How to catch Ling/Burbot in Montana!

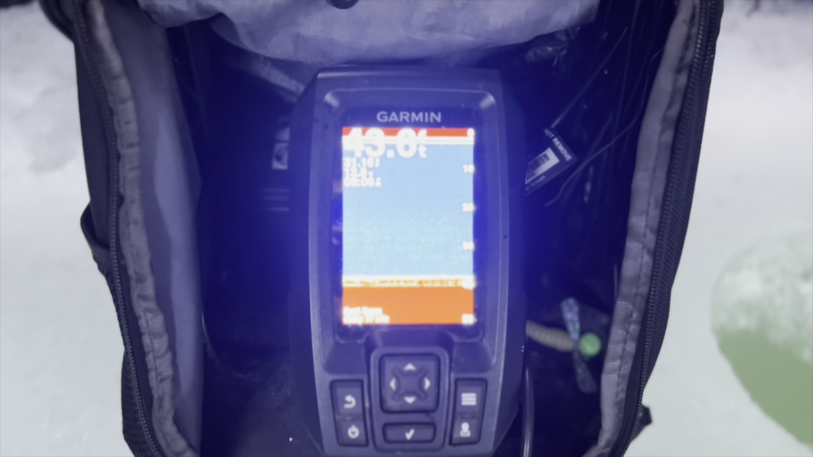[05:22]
But as you can see right now, the whole bottom, that's just all perch.
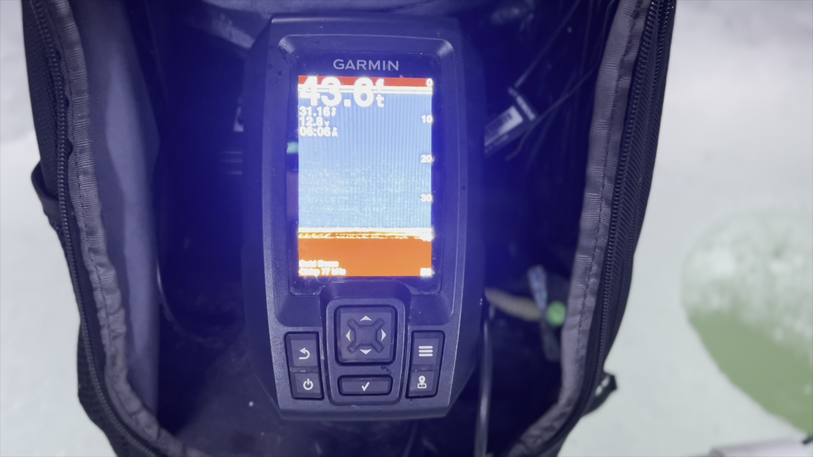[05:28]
I mean, it's pretty crazy how many are down there. But it seems like as soon as it gets dark, they scatter. So, oh yeah, see, look at that. They're starting to leave, kinda.
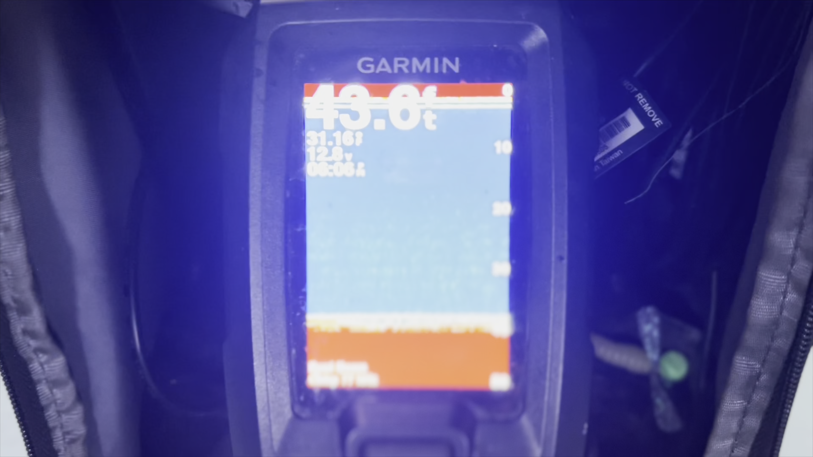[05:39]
Oh, they did.
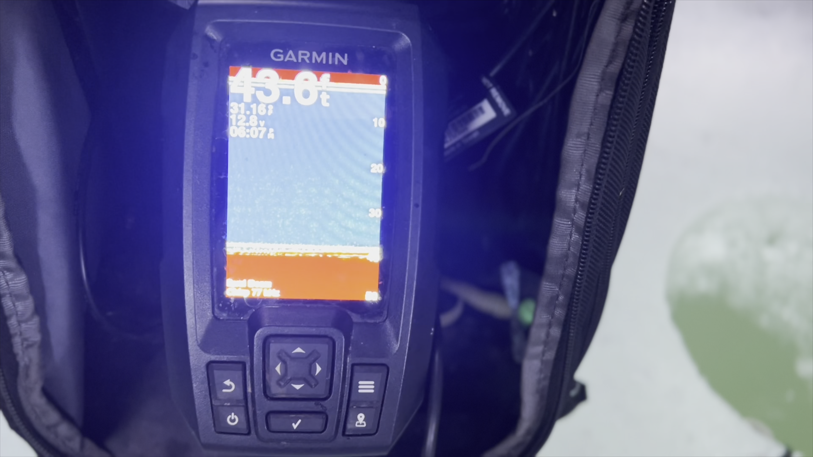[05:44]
And they're back. That might be a ling, actually. Maybe that's why they left. You can almost tell on, I don't know, like most fish finders, this is kind of a low-end fish finder, but you can dang near tell the size of fish and like the size and stuff. It's pretty cool. The newer ones, you'd be able to tell how big. I mean, those new ones are crazy, but this works out.